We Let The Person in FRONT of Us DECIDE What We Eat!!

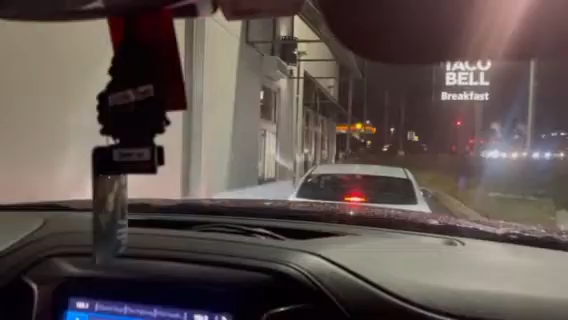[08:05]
Yeah. I'm excited, though. Let's see. She just got her food right now.
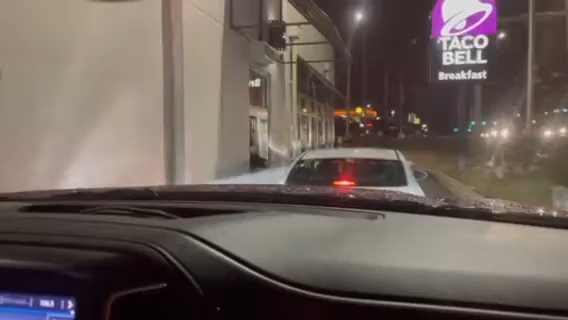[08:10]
She just got her food. Let's see what's up. Let's see what she tells us the total is, man.